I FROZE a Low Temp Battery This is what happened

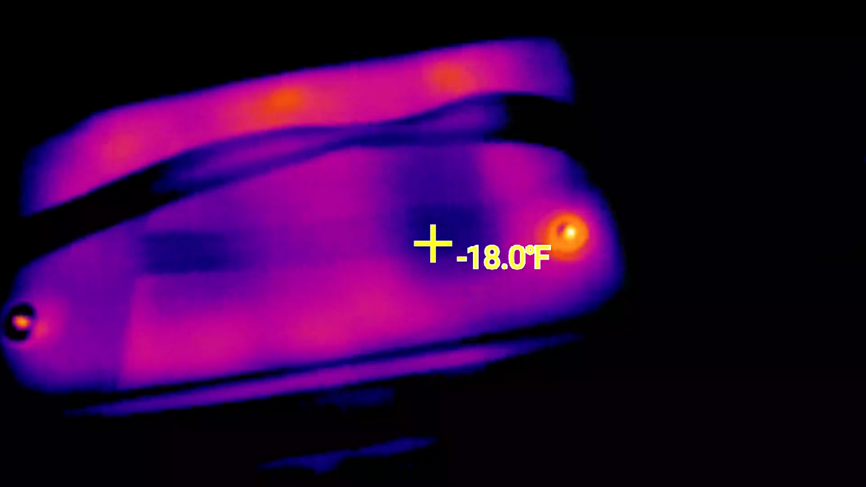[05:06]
On screen: spot -18.0°F
We got temperatures as low as 19 below zero Fahrenheit.